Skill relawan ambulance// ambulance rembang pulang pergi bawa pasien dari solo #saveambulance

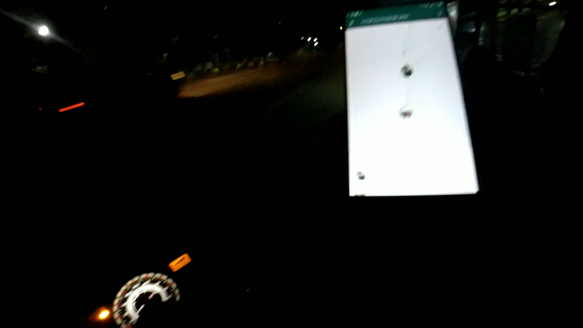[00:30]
Ini dampingan ambulan, ini dari ambulan Rembang. Itu ini tujuan
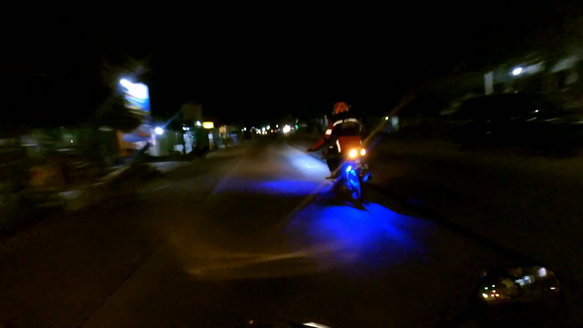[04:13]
demo ya, ana sing nyusul. Tapi bos sabar arti. Ana sing nyusul rene.